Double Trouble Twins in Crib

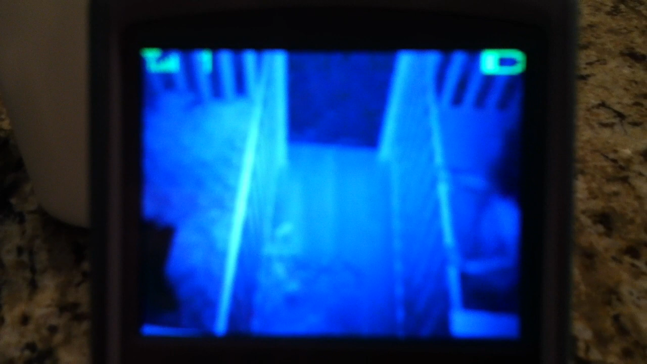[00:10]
Goofing off. Keep taping. Oh my god, those are their legs.
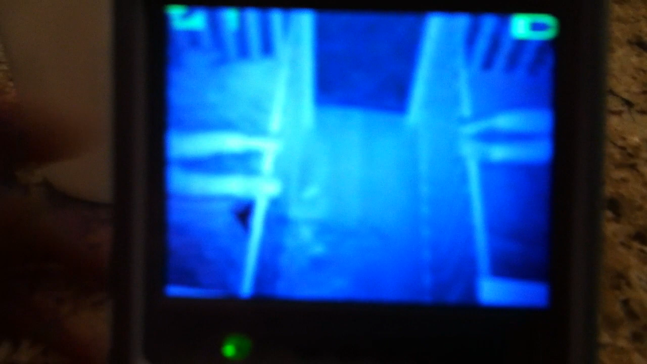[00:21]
Look, oh my goodness. Oh my goodness, Bryn.
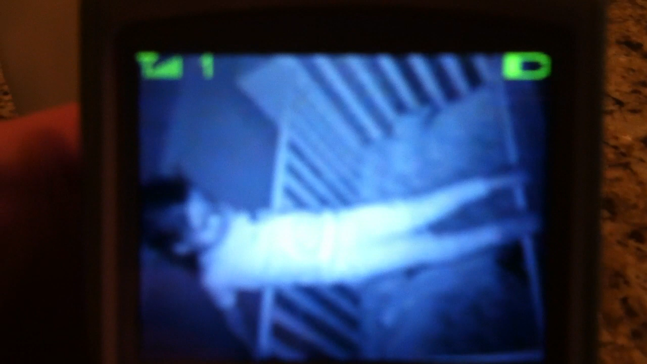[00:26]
Oh. Oh. That means Daddy just walked in. Oh.
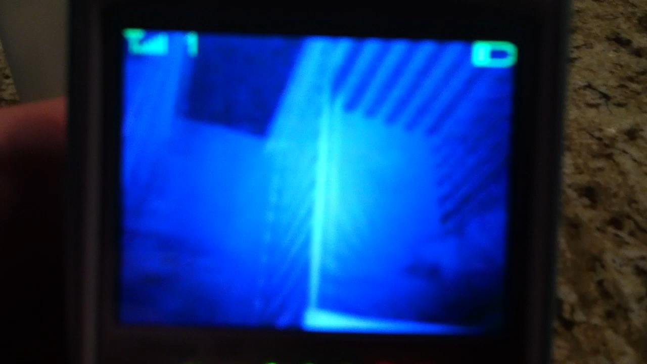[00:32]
Oh my goodness.
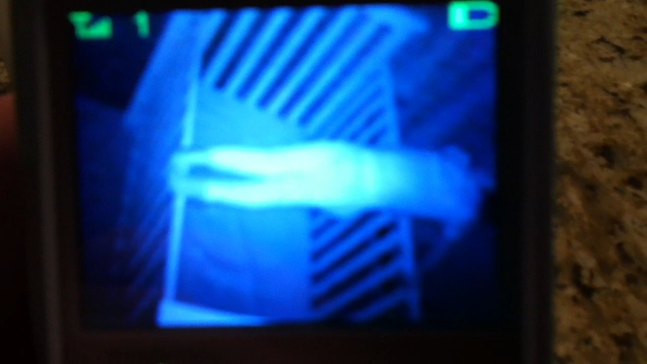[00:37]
Oh my god. Oh my god. Oh my god.
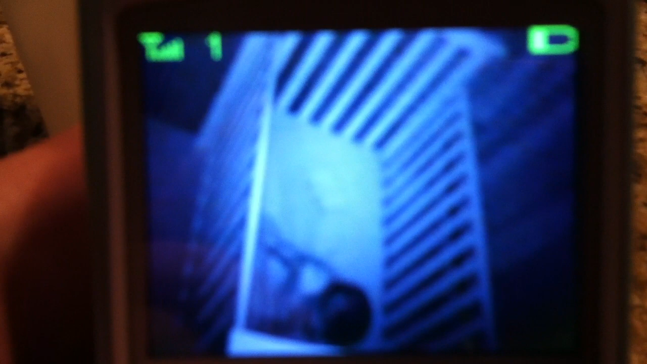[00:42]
Go to the middle, Steve. This is ridiculous. Oh, look at, mom just look walked at by. That. Mom just walked by. They heard mom. You gotta go Doug, in there.
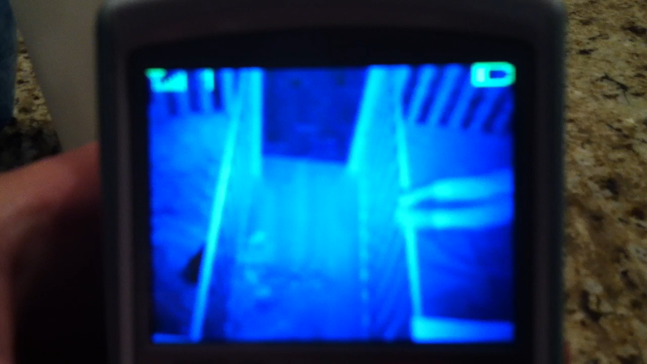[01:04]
Doug, tell Aaron to go in there. Tell Aaron to go in there. Look at this fake sleeping. As soon as they hear anything, they go down. Doug, they're both trapezing. Go in. Oh my god. We get in the middle seat.
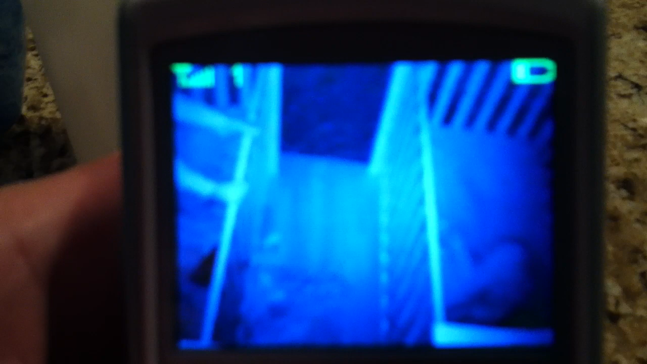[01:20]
Okay, Doug's gonna go bust them. Uh-oh.